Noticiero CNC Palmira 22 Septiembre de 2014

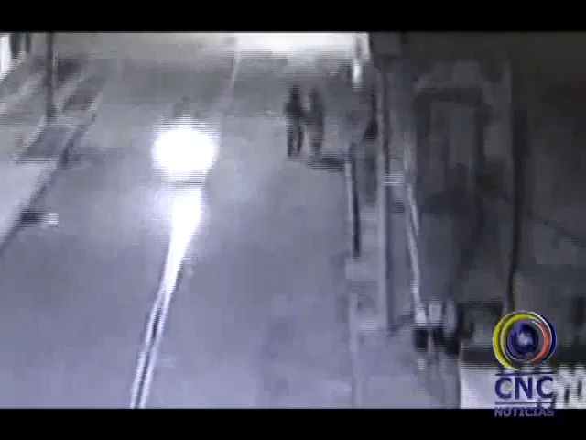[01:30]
Estamos en este momento tratando de establecer realmente los móviles, lo que podemos ver a través de las cámaras, que no es ninguna riña, algún ajuste de cuentas.